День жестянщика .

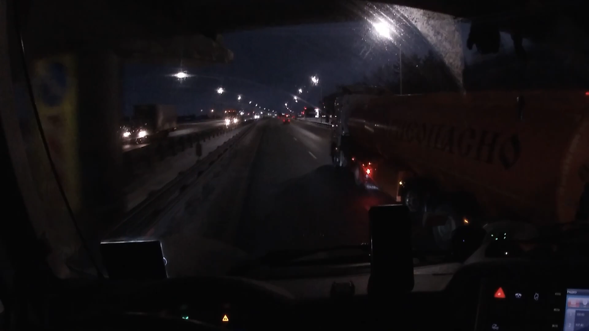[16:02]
С ограничениями она. Деревушка такая. Смотрите, какую колею накатали. Обалдеть просто. Это лед. А я еду вот так вот.
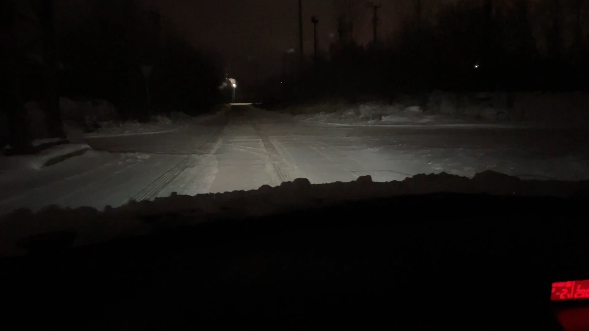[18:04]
По скрипту, как говорится. И я на летней резине. Сейчас будем хасанить. Фух. Фух. Фух. Фух. Фух. Фух. Вот это да, блин. Поленился купить. А теперь вот катайся так, блин. Ну вроде ничего, блин.
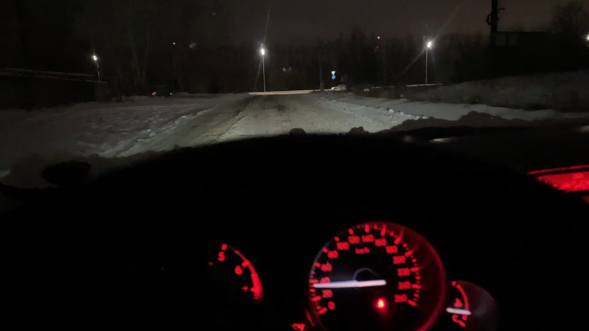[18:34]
Стабилизация. Проверяем стабилизацию. Вроде держит. Фух. Все нормально. Теперь точно.
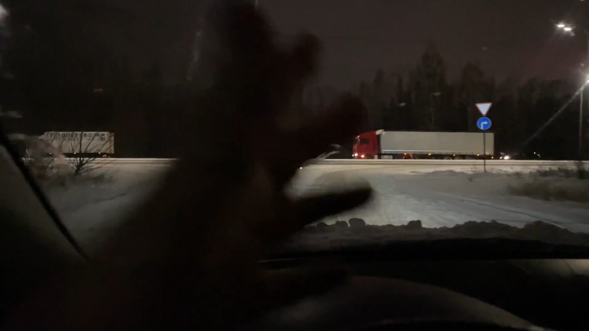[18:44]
Всем спасибо за просмотр. Всем пока. Погналы. До дому, до хаты.
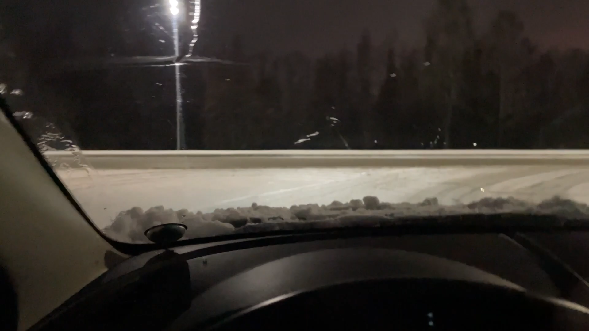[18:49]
У нас, кстати, тут дорожка-то немножко почищена, но она...